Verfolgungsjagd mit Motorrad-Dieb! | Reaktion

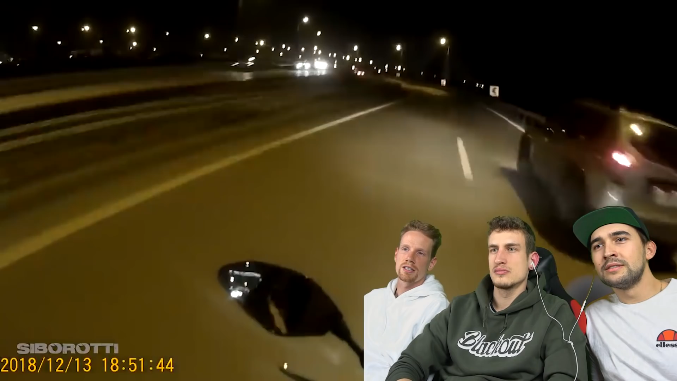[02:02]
Dann klingt er nicht mehr. Spätestens wenn einer richtig auf die Fresse fliegt, weiß man jetzt nicht. Boah, was? Was? Hör, wo kommt völlig der denn im hier? Gegenverkehr. Was passiert denn hier? Ja, was machen die? Wieso drehen die denn? Ja, na, wir haben es ja. Was ist da denn? Hä, das ist eine was? Autobahn, oder? Jetzt drehen alle? Was ist denn jetzt los? Ich glaube, weil einer gedreht hat, dann denken alle, wir sind hier falsch.